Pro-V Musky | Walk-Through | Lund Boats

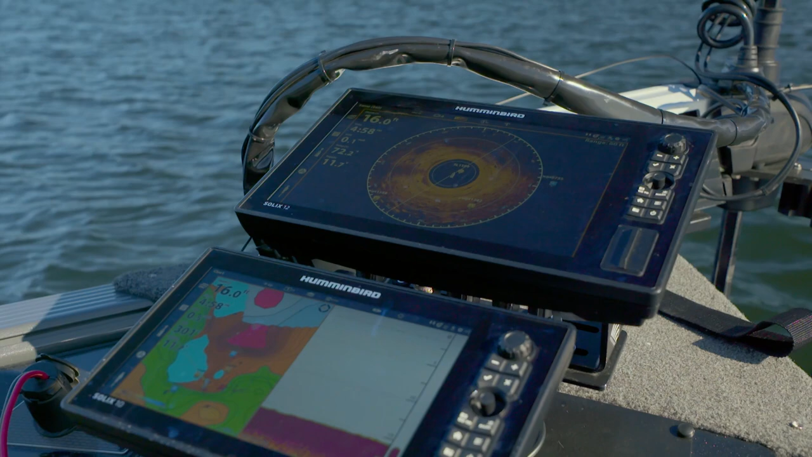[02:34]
the sturdy fiberglass console is also compatible with fish finder stacks offered by third-party companies.
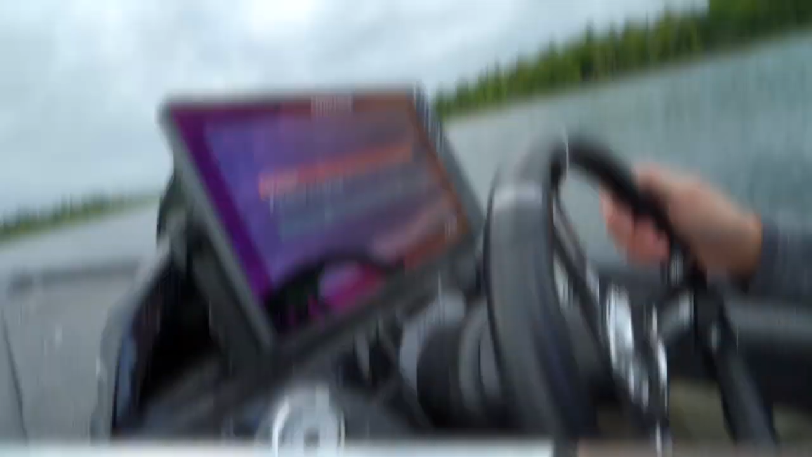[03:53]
using a gimbal bracket or dual fish finder mounts.